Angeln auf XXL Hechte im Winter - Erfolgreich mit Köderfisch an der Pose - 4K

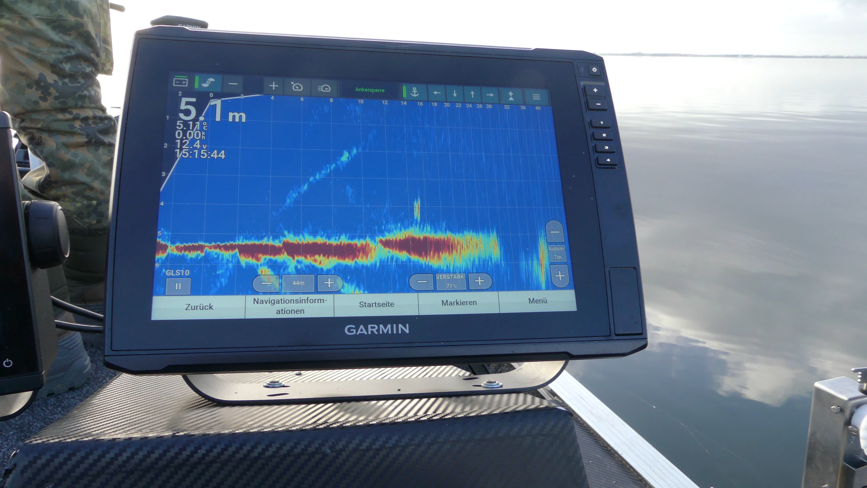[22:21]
On screen: depth 5.1 m
Jetzt bist du aber dran. Wahnsinn. Ja, Leute, nachdem der Dennis und der Michael gerade schon richtig gut vorgelegt haben, hat es bei uns jetzt auch endlich mit dem Fisch geklappt. Wir haben hier einen interessanten Spot gefunden, sind in der Nähe der Fahrrinne, stehen jetzt auf 5 Meter Tiefe und haben rechts und links vom Boot jeweils einen Unterwasserberg, wo das so auf 2,5 Meter bis 3 Meter hochgeht.